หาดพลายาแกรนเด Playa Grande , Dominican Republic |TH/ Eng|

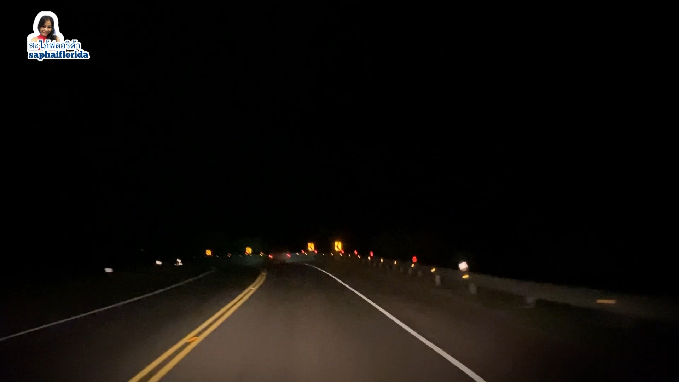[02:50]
้เราก็ขับรถท่ามกลางความมืดนี่แหละค่ะ Not so long time after get out from the beach It's getting dark We have to drive through the dark back to Punta Canaข้อดีก็คือถนนนี้ขับเร็วได้รถไม่แน่นนะคะ The good thing about this street is kind of empty and it's not packed of cars ถ้าใครจะขับรถเที่ยวใช้เส้นทางนี้นะคะรถไม่เยอะปลอดภัยดีค่ะ If anyone gonna do the same use this road is